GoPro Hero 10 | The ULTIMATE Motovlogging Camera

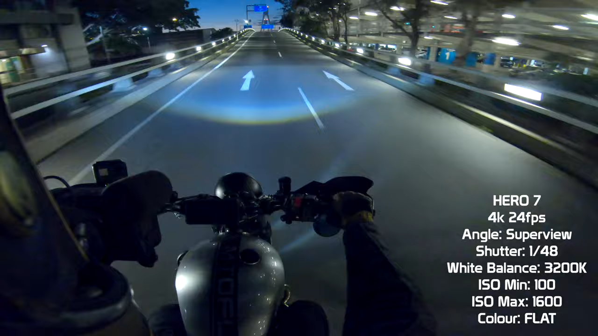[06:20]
There has been a noticeable improvement with low-light shooting now. Still not incredible, but with this comparison, you can see that the Hero 10 has far less grain or noise in the footage. It is sharper and has better dynamic range than the Hero 7. Also, this is the audio coming directly from the Hero 10.